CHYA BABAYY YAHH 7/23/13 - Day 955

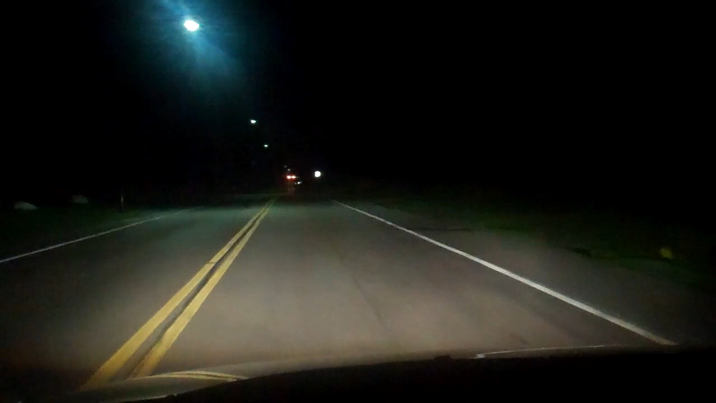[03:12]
But, uh, the Xenons are doing a phenomenal job. Freaking right, let's talk to you from home.